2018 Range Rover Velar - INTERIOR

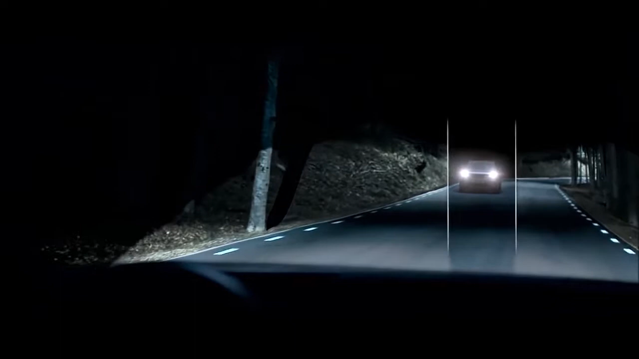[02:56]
whilst casting a shadow in front of oncoming vehicles for optimum safety.